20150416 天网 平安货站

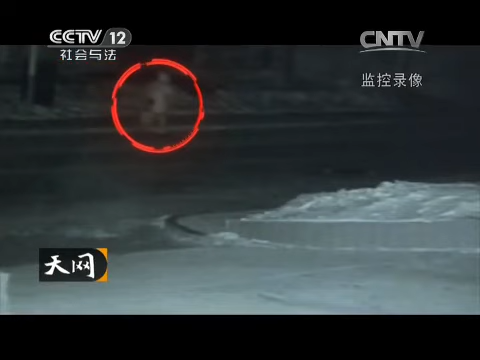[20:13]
并且侦察员可以隐约看到视频中这个人由平安货站胡同出来后左手多了一个袋子